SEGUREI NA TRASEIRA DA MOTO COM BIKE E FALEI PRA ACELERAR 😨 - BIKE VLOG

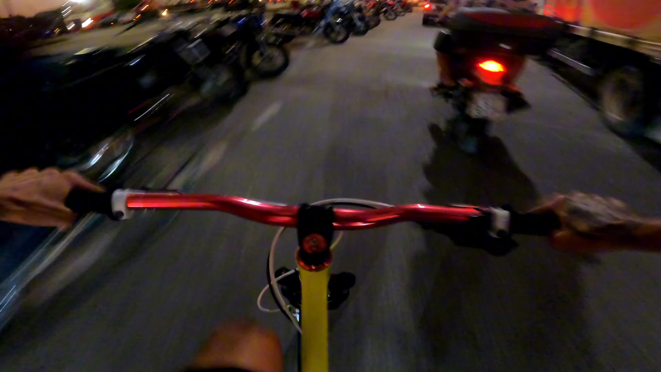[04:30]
Cuidado com a moto aí. Quero um carro. Nossa, eu tô cansado, mano. Vamos parar lá na vila.